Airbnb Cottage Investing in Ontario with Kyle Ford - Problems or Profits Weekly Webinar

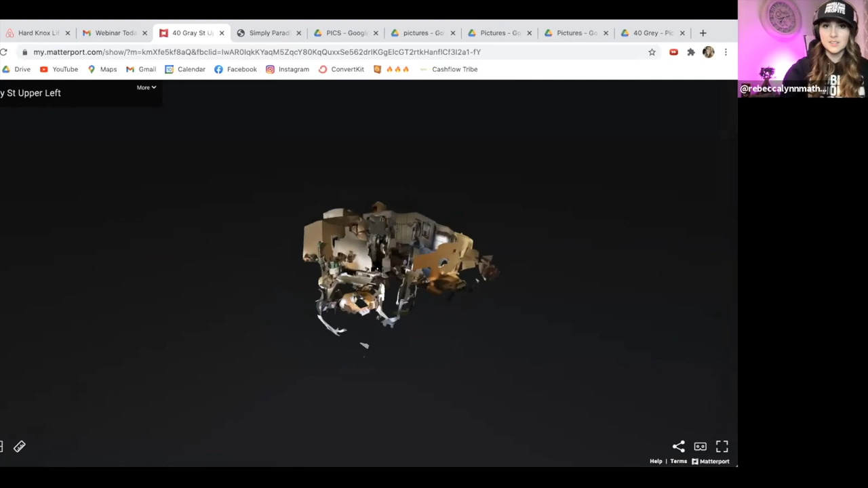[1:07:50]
3d image and we can actually walk through um the the property as if it's like a virtual little walkthrough so as you can see again this this